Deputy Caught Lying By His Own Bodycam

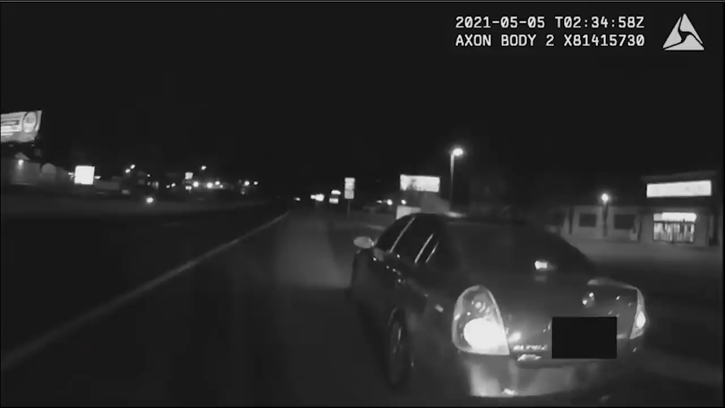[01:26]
On May 5, 2021, Senior Deputy Keith Jackson of the Harford County Sheriff's Office was conducting a traffic stop on an unidentified 21-year-old in Harford County, Maryland,
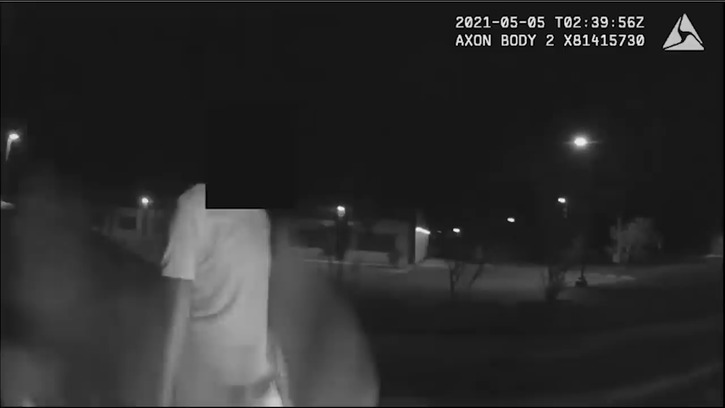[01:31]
and was about to search the vehicle with another deputy after finding a small amount of marijuana in the driver's possession. Before the officers were able to conduct the search, First Amendment Auditor Sean Paul Reyes,
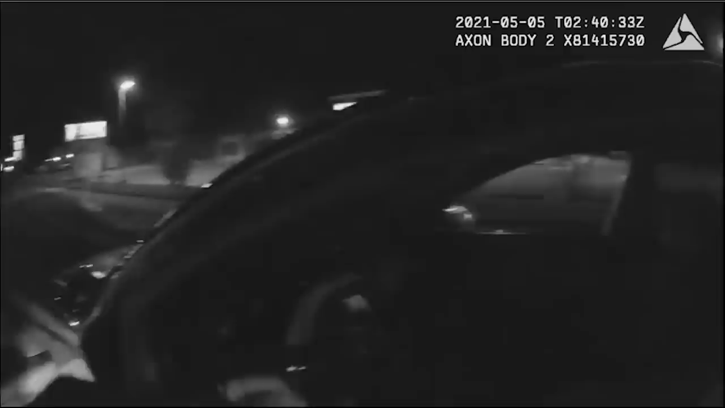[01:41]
who runs the YouTube channel Long Island Audit, started filming the encounter and approached the scene. 4105, Ocean King, another person's walking up on us now.
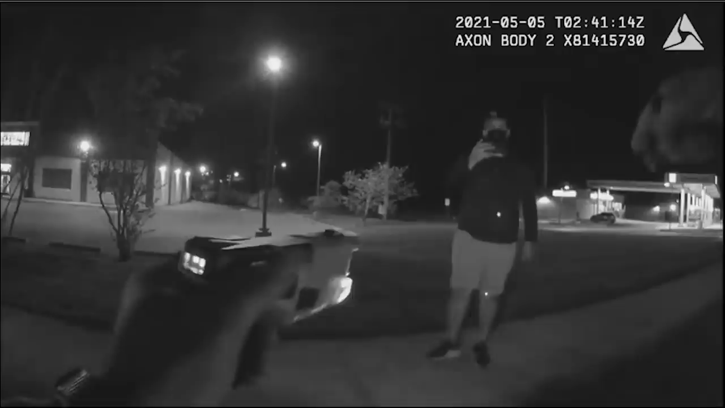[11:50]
Deputy Jackson would not have been justified in using the taser or displaying the arc. However, since the policy does not place such limitations on when an officer may point the taser, it is likely that Deputy Jackson's employment of the taser was not a violation of department policy. That's it. I'm not messing around with it, man, because I believe in your rights.